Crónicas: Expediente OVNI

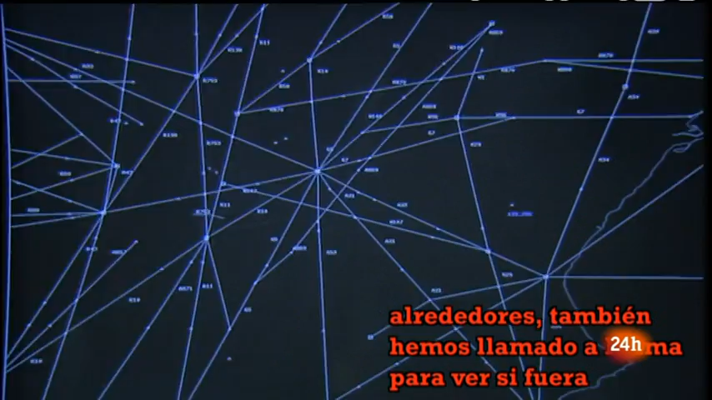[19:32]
También hemos llamado a Palma para ver si fuera a nivel 2, 4 o 0 o inferior.
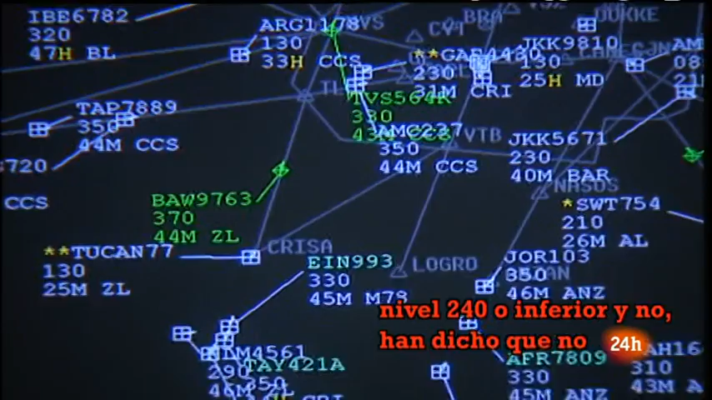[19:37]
Y nos ha dicho que no tenían ningún tráfico notificado.